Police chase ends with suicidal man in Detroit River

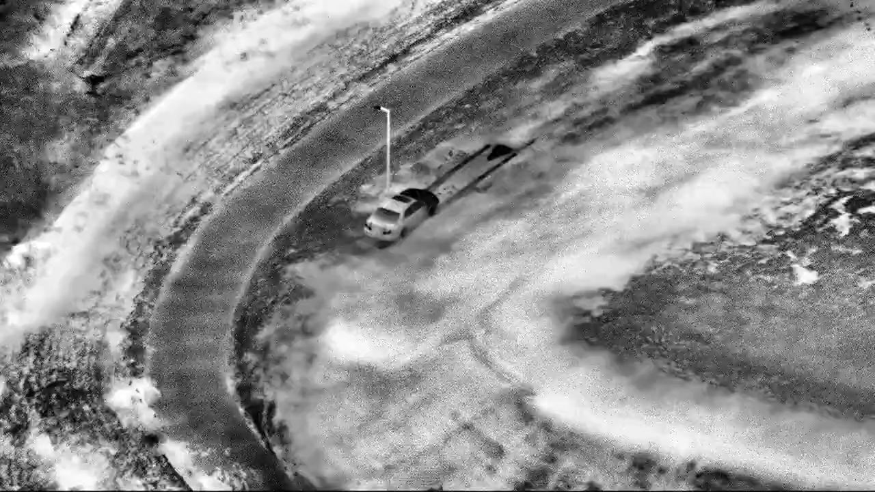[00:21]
Yeah, we're traveling toward the river now, next to a hill. Yeah, I'll be on the back side of the hill now.
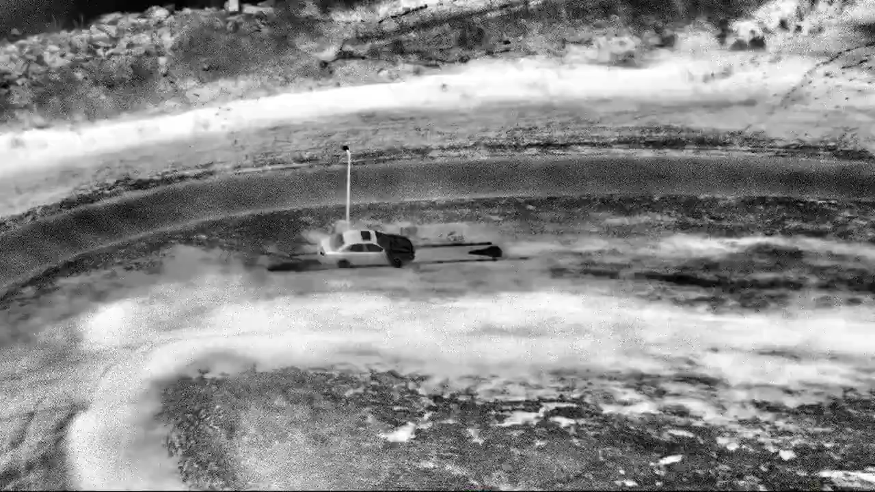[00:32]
He's moving right now in Westbound.
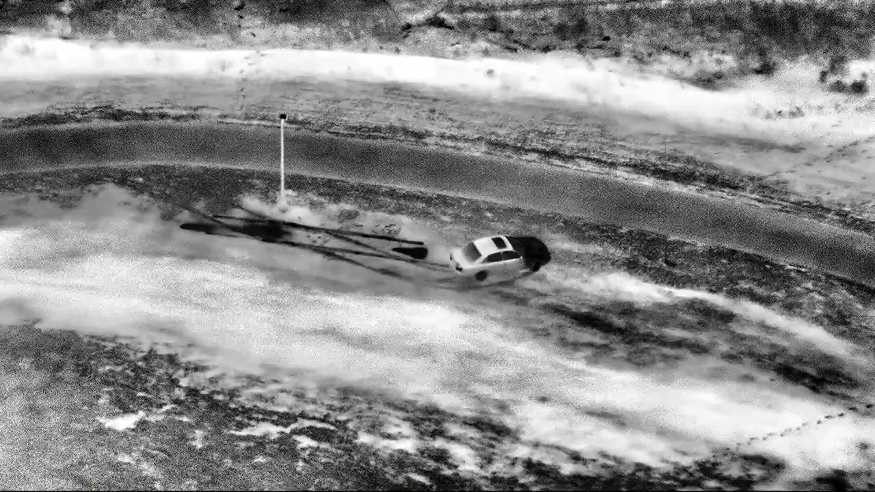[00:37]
He's trying to come around in and come towards you.
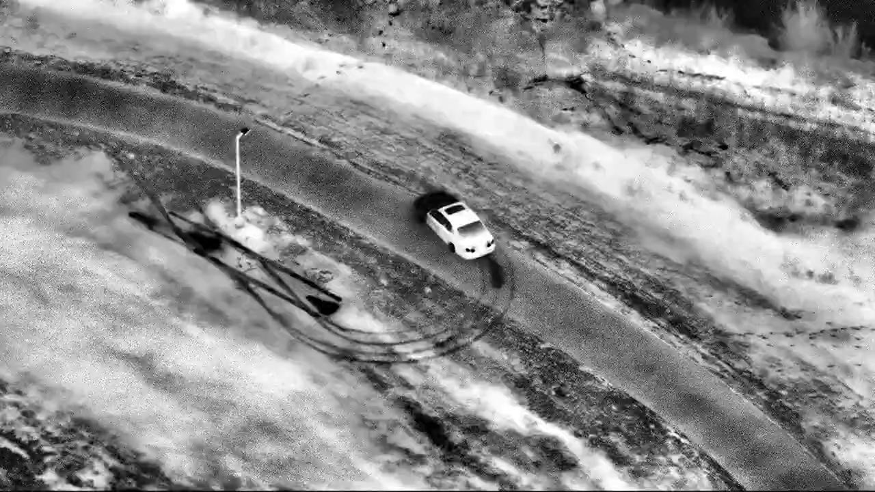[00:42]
Yeah, this is going to be our subject with the Silver Toyota.
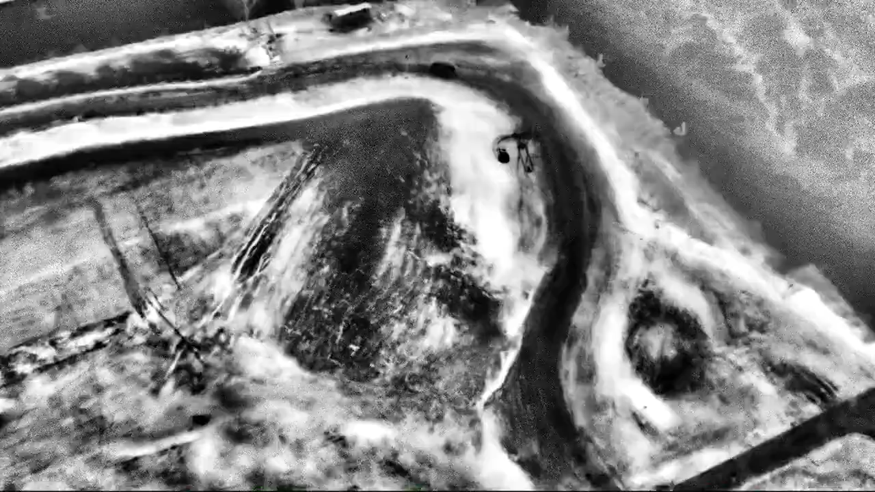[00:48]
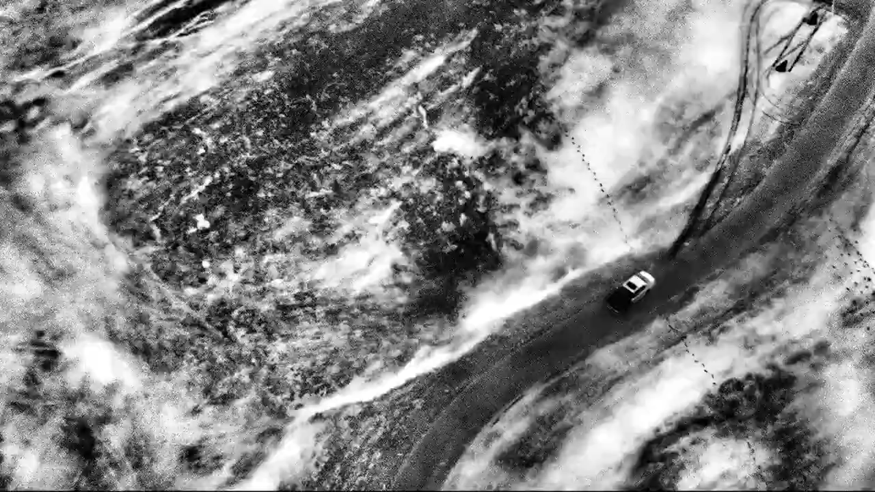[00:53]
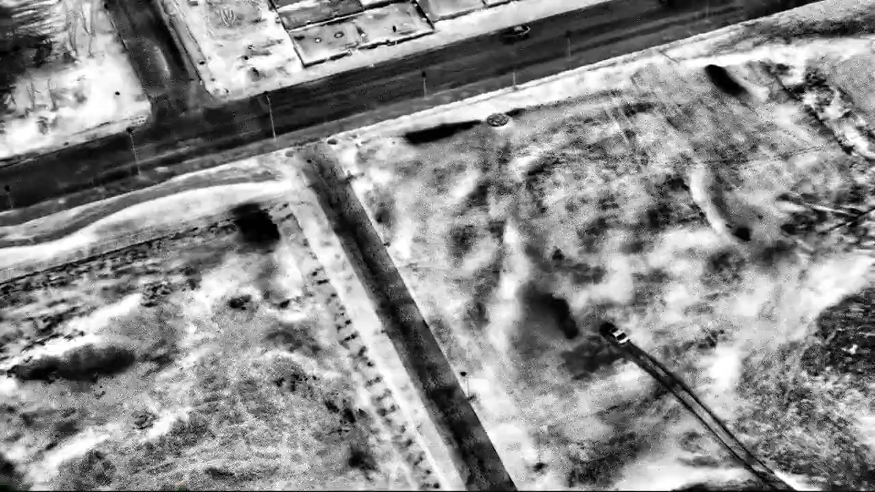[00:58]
Yeah, he's heading back, back towards Ant-1.
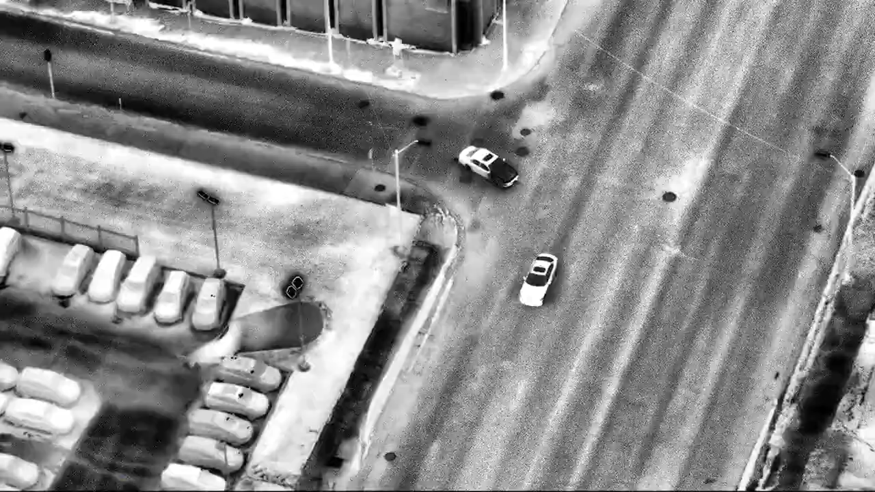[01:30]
All right, I'll get you a plate here. Chief Jefferson, two blocks behind him. Trying to catch us. Sound down, Jefferson. Eastbound, Jefferson.
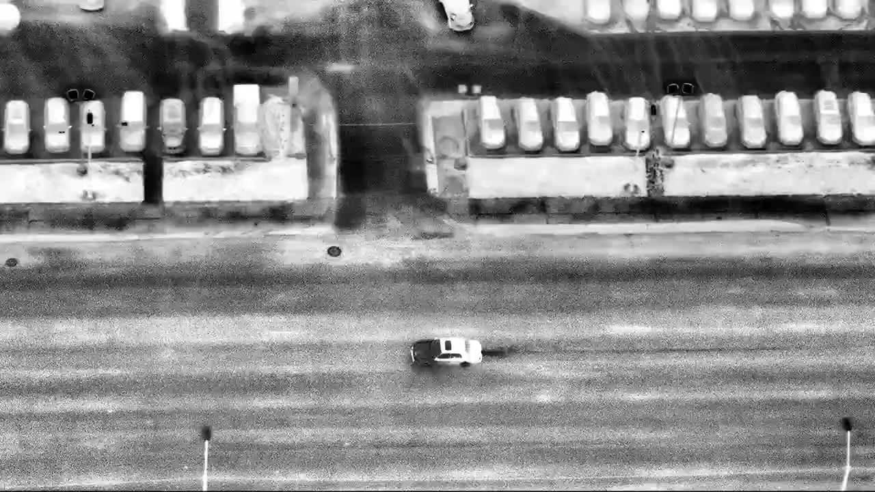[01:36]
Trooper 2 is overhead, follow.
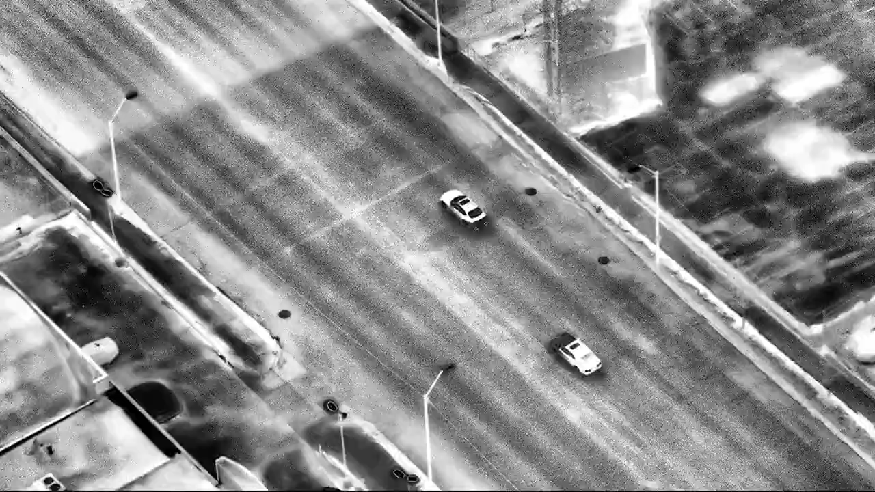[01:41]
Trooper 2 overhead, following. Are you chasing or following?
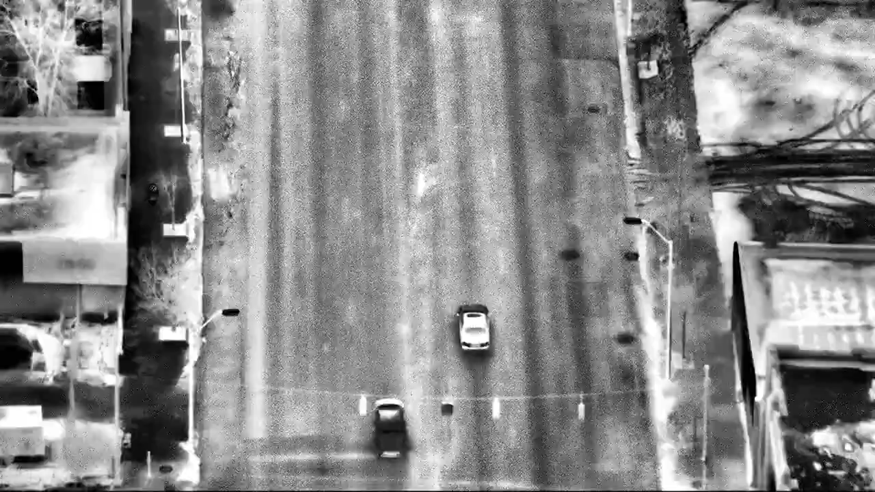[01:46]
Trying to catch up, man. We're not activated at this time. Trying to catch up. Not activated at this time.
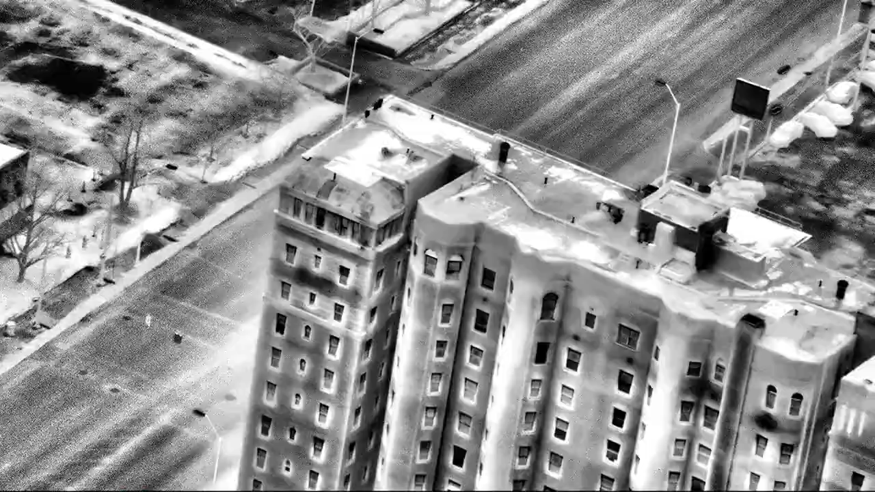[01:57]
Trooper 2, we're overhead, following that vehicle also.
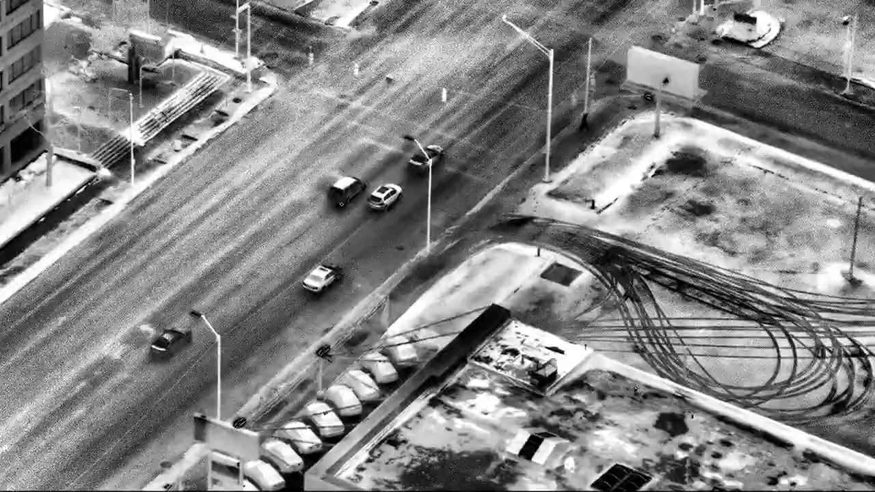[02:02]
Okay, south in the area of Atwater and Ramp Hill, we have a vehicle actually on Jefferson at this time,
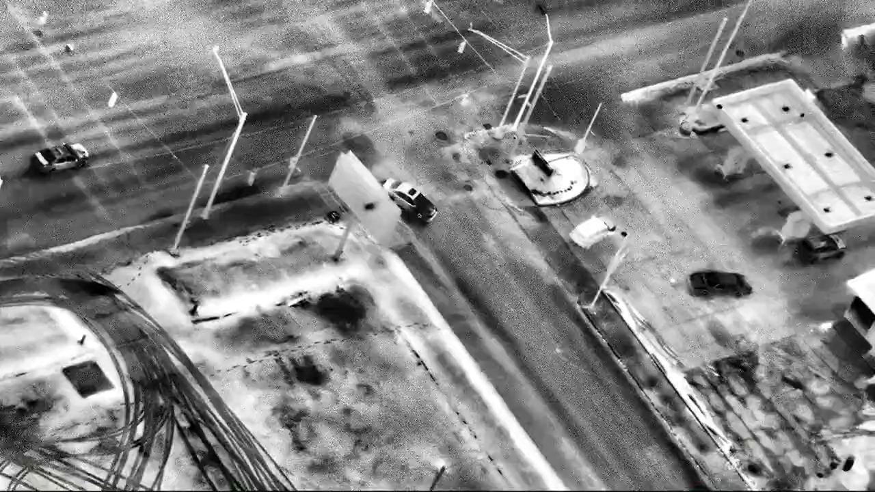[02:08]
2256, a suspicious vehicle, Silver and Toyota.
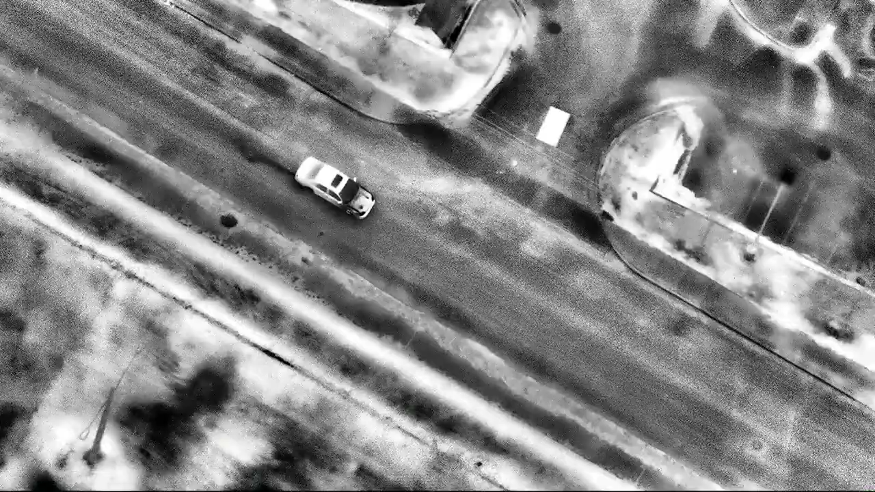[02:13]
Maybe we need to keep the air clear. South Mountain Shane from Jefferson.
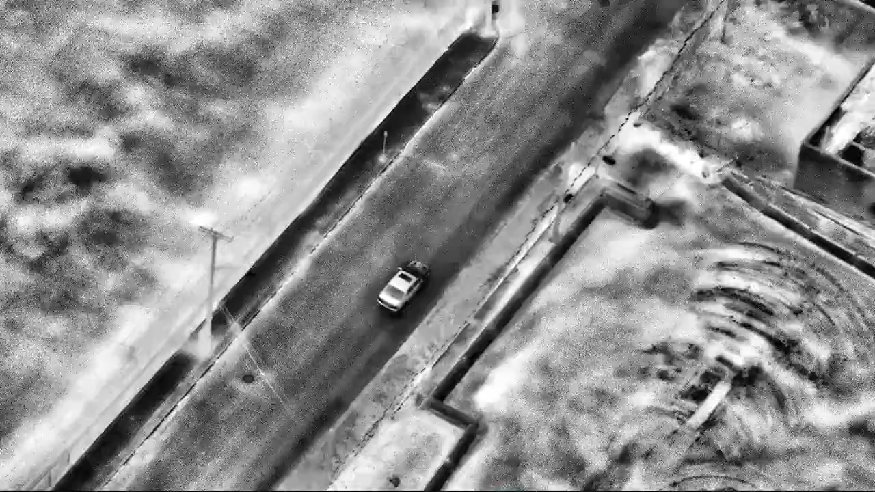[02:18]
We're coming up to Atwater and
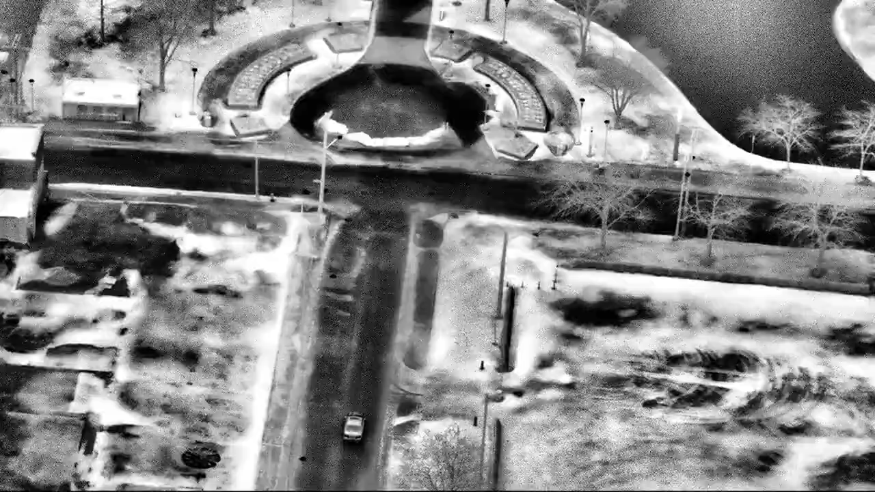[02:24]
he's going to go back up.
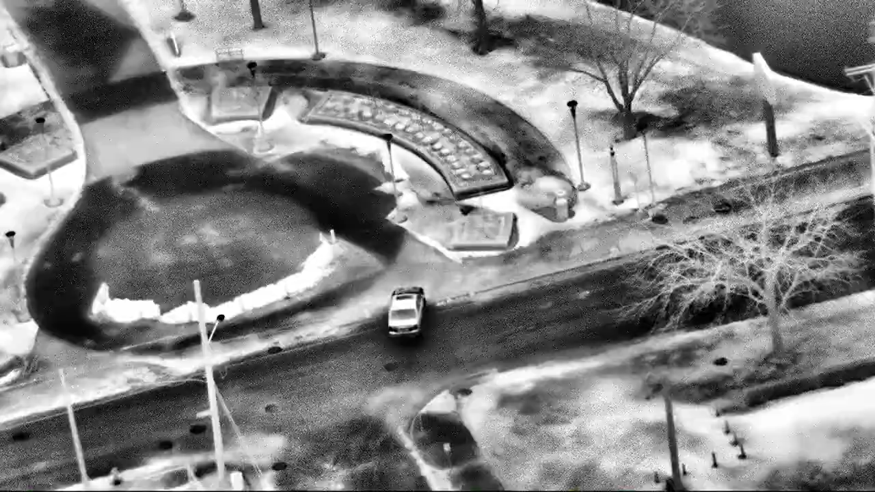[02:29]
No, he's going to go south. He's driving towards the water in the park.
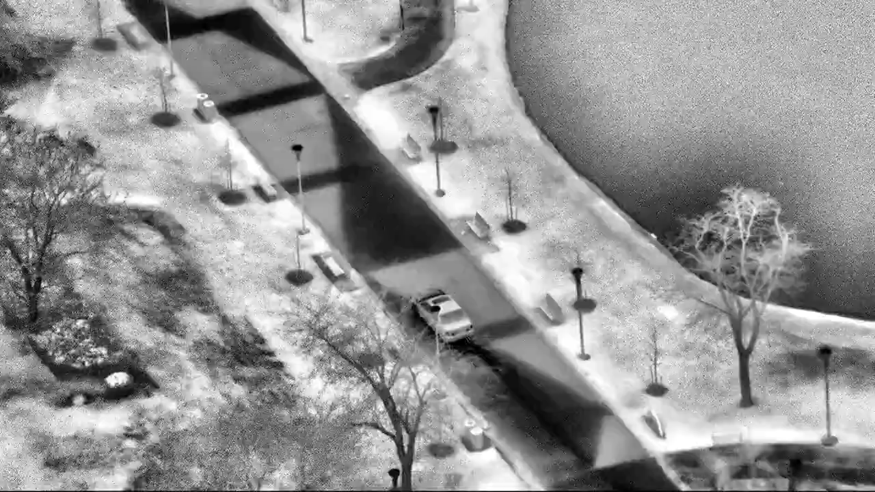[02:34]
He's back in the park going towards the water.
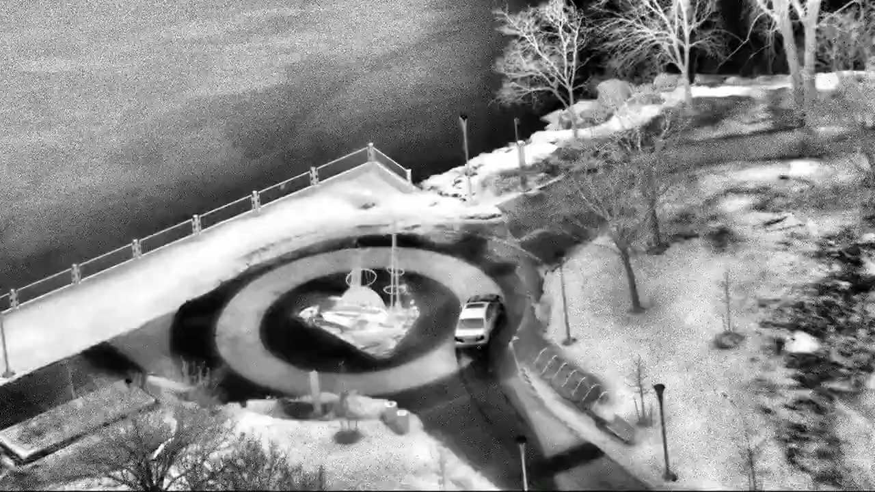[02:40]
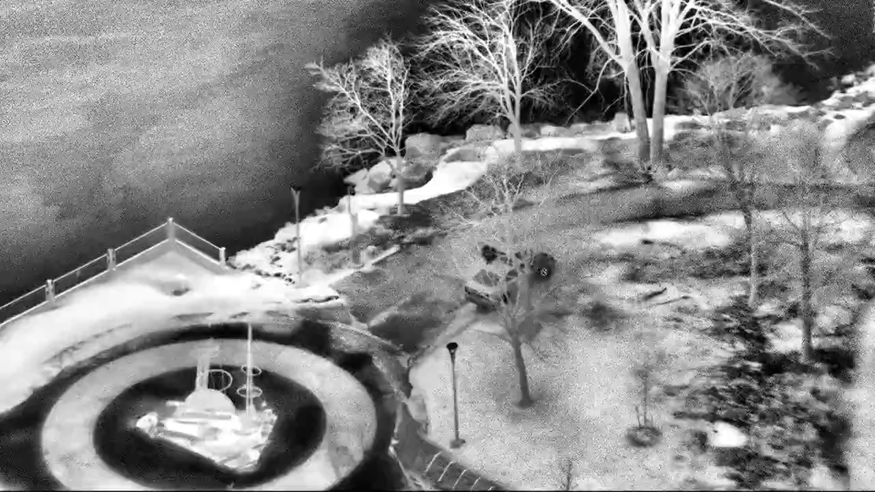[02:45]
Okay, he's getting out of the vehicle. He's bailing. He's running towards the water right now.